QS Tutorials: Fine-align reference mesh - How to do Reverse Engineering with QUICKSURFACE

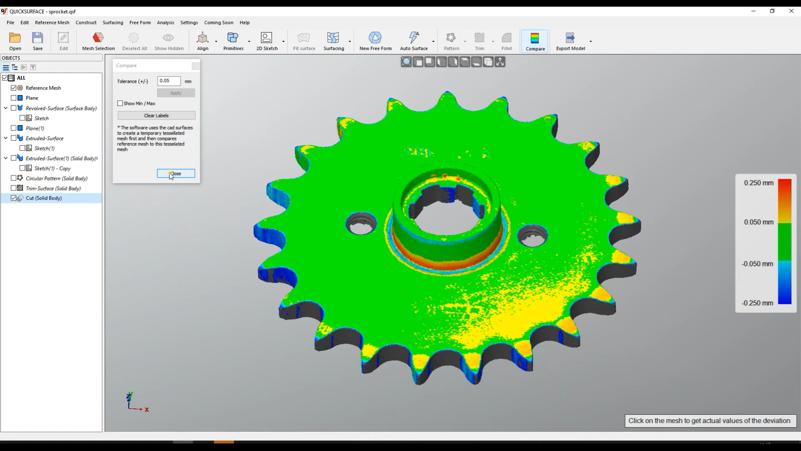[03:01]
and the mesh is closer to the cut model without any modification of our design. Even more, what we can do is that we can actually take some areas of our scan data which are more important than the other,
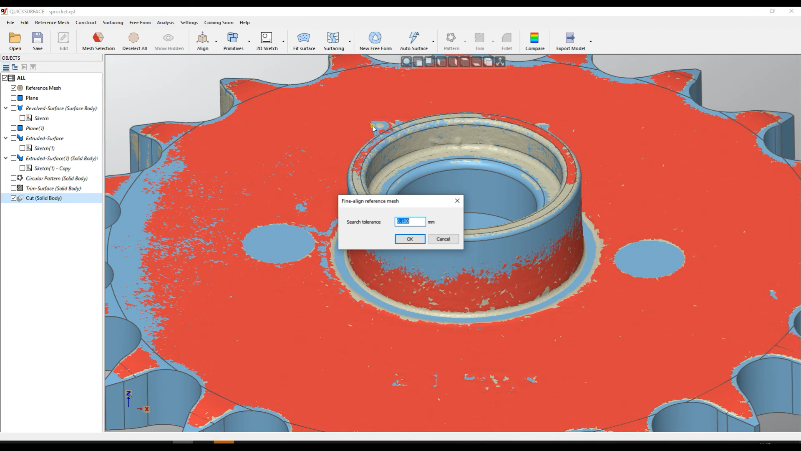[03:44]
In this case, we can use again the same function, which is called Final Line Reference Mesh, but what happens is that Quick Surface uses only the selected areas to apply this optimization, and I can press OK. As we can see now, the data has moved in a different way because it used only these priority surfaces.
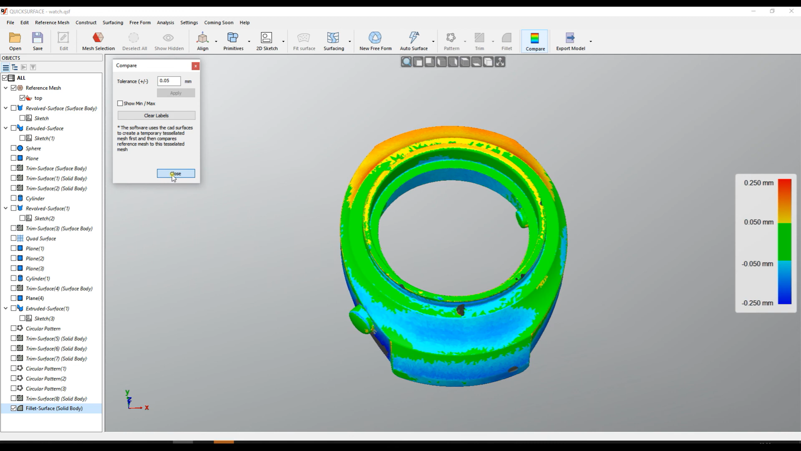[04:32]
and it's recommended that at the end of your process, you just apply this final alignment of the reference mesh to see the best results.